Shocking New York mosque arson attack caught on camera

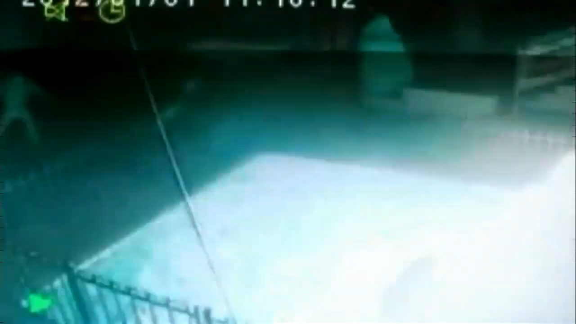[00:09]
A man hurls a Molotov cocktail at a building in Queens,